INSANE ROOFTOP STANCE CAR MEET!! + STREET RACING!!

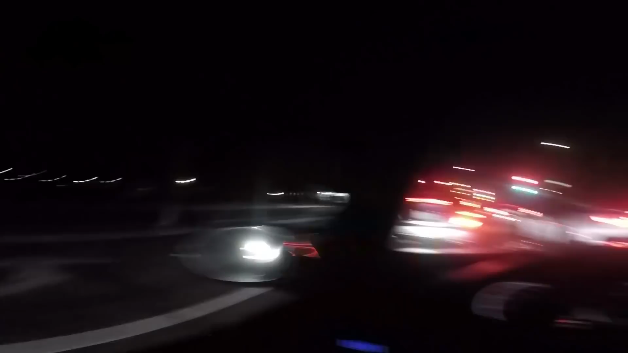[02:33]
Mexico streets, Mexico cars. Bro, I don't know how good I recorded that, but that shit was wild, bro. Oh my god, dude. I can't even tell you guys how fast we're going.
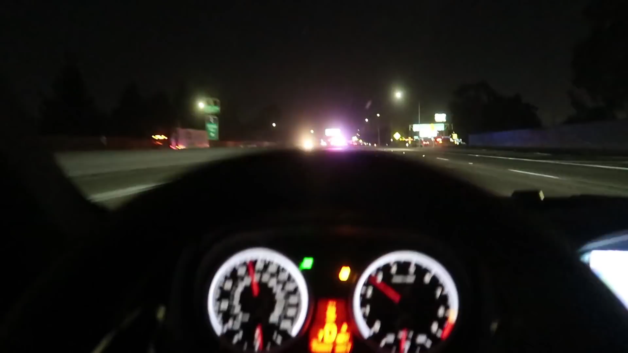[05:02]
I don't understand how my stomach just dropped when I saw those lights coming from far away.
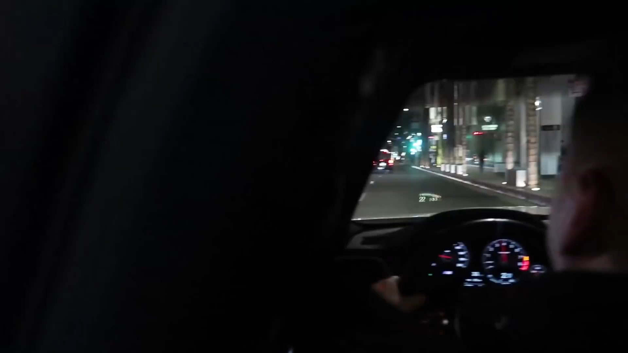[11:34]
Can you catch up so we can see the car? Bruh. That shit is so sick. You see?